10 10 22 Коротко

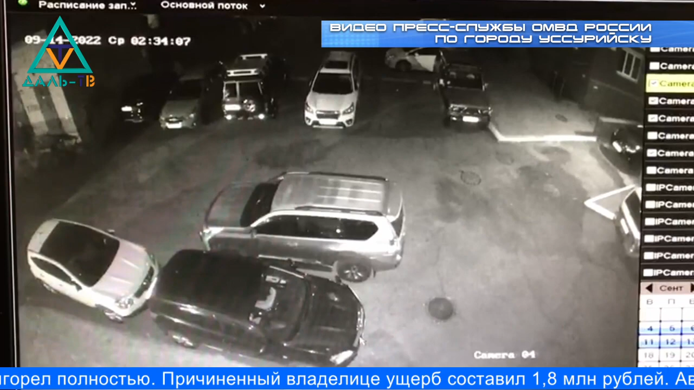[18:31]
Причиненный владелицу ущерб составил 1,8 миллионов рублей. Автомашина Subaru XV получила значительные повреждения. Ущерб превысил 800 тысяч рублей. На место происшествия прибыла следственно-оперативная группа отдела полиции. По предварительной информации, причиной возгорания автомобилей стал поджог.